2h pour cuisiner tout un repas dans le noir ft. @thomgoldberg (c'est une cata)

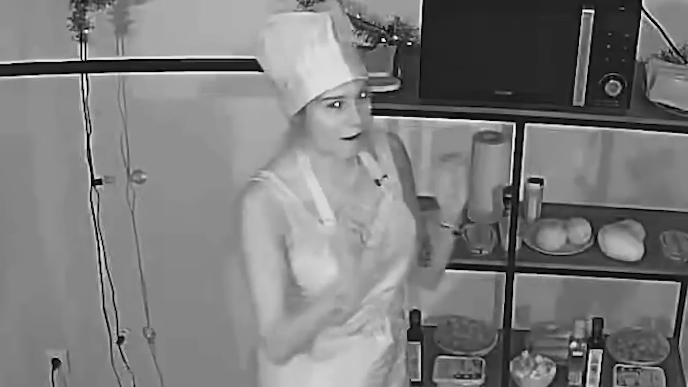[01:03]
Ok, je vous explique Là on va avoir une heure Tous les deux Pour cuisiner chacun Une entrée qui sera un avocado toast Un plat qui sera une falade Tout court Et ensuite, en dessert On devra faire une mousse au chocolat Sachant qu'on n'a aucune recette On va faire à l'aide de nos connaissances Personnellement j'ai jamais cuisiné de mousse au chocolat
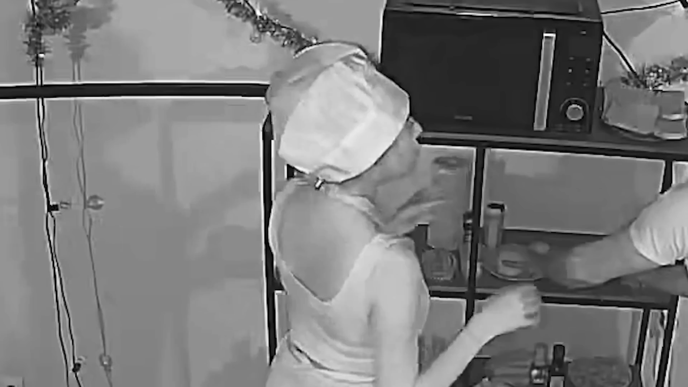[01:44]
Ouais Ok Mais pousse-toi, t'es dans mon étage Ah mais non, c'est moi qui suis de ton côté Je vais m'appliquer frère Je vais te laminer Tu vas rien faire du tout En revanche, je te conseille de tout sentir frère Parce que tu peux vraiment te tromper sur des dingueries Ok, alors attends Concentre-toi Thomas, le cerveau
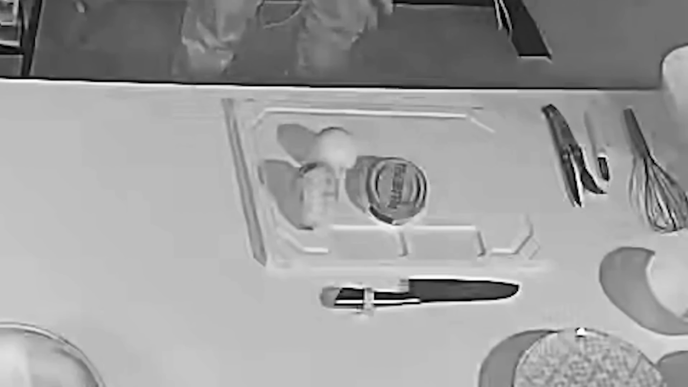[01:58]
Philadelphia, avocat, citron Ça, petite base, clac Ok Je suis perdue Clac, qu'est-ce qu'on peut mettre d'autre ?
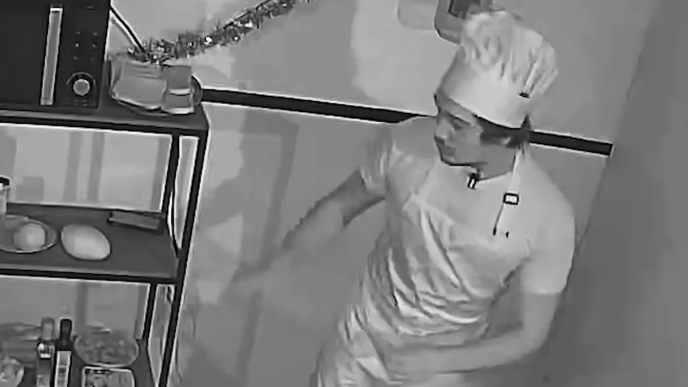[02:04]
Au nom rouge C'est super dur C'est horrible Parce qu'en fait j'ai l'impression que j'ai plus de mémoire quand j'ai plus de lumière En fait je sais même pas à quel étage je suis Je sais pas où je suis Je comprends pas comment t'arrives à faire aussi vite Ok, il me faut du sel Merde on a mis Oh putain, je sais plus où on l'a mis le sel et tout On a mis où déjà le sel ?